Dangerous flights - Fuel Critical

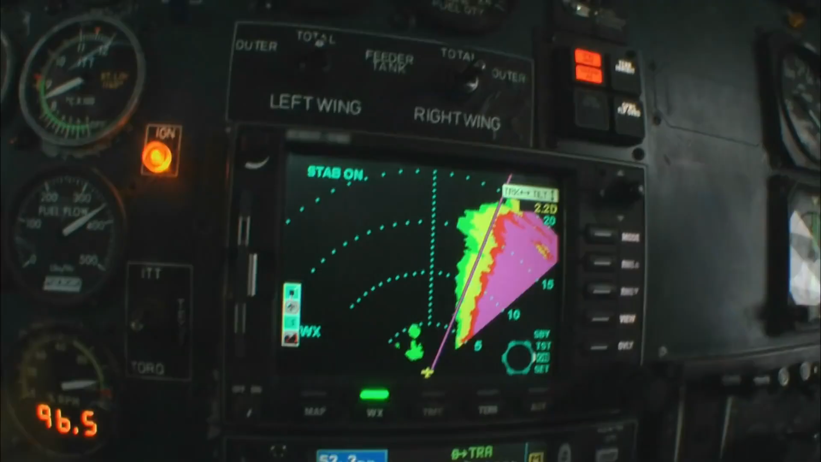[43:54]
we can't go around that we're going to have to take our way through it